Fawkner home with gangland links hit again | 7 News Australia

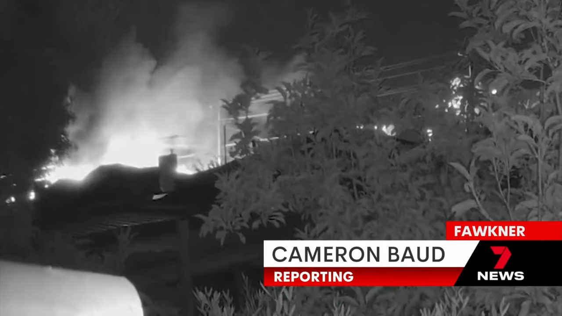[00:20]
This Faulkner neighbourhood was rocked by a series of blasts before flames rose above the roof of a family home. An elderly couple forced to evacuate their house on Major Road after a car parked in their driveway was firebombed at a quarter past three.
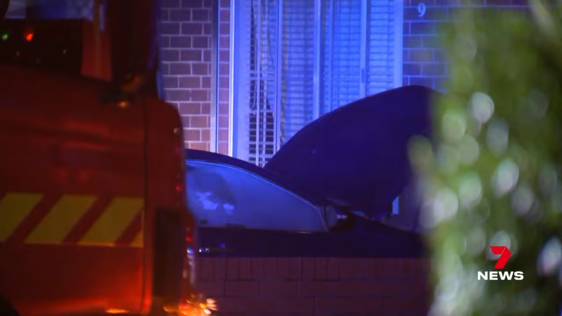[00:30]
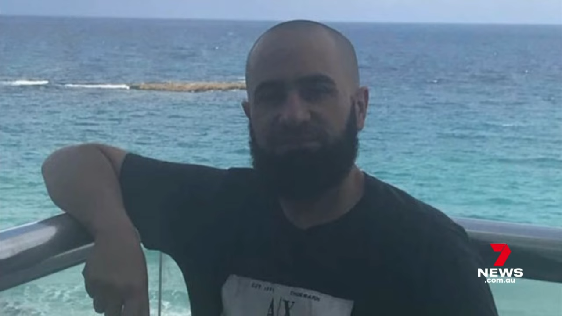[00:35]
They're the parents of underworld figure Mohamed Awaita and the repeat targets of violent criminals. Neighbours are now on edge after a shooting at the same property on Saturday night when two men tried to force entry,
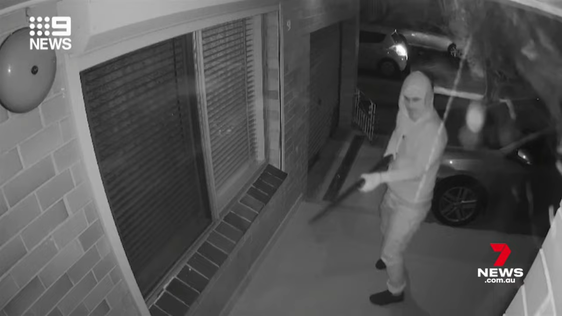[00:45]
blasting the front door with a shotgun.